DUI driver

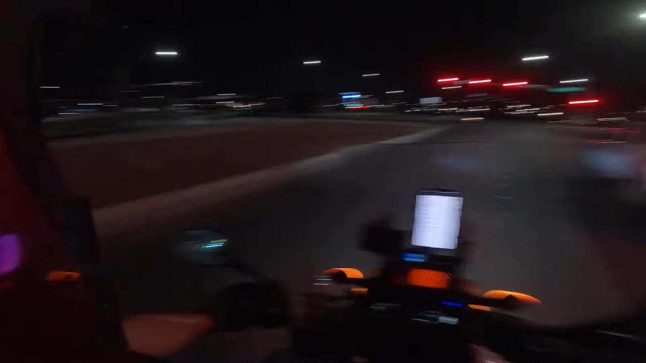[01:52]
think that lady's drunk. She's driving on the wrong side of the road. She hit the median 3 times. That's why I came over on you. I was like, I don't know what the f*** to do. At least I know he's not going to hit me. I'm calling 911.
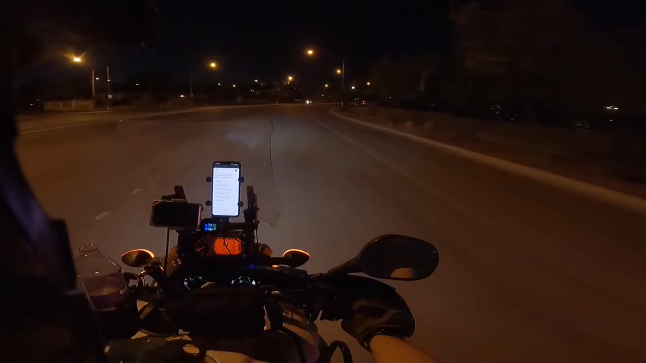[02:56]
Of a drunk driver. We're pulling into Jerry Nugget's parking lot, the rear parking lot.